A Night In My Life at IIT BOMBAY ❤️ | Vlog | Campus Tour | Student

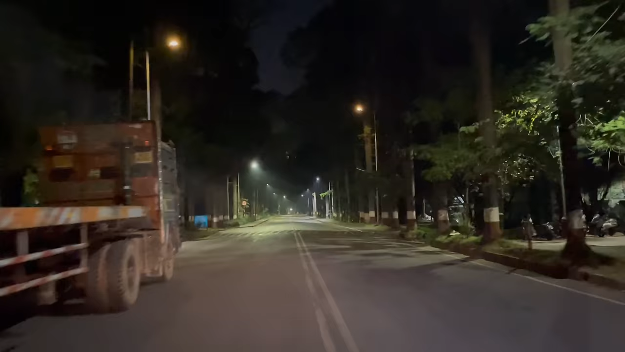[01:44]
दोनों तरफ पेड़ वगैरह देखने को मिल जाएंगे, काफ़ी खूबसूरत लाइटिंग वगैरह कितनी अच्छी है वो भी दिख जाएगा। तो चलो आगे की दुनिया दिखाता हूँ आपको, बने रहो वीडियो के लास्ट तक अगर आपको देखनी है पूरी वीडियो और इन्जॉय करना है तो।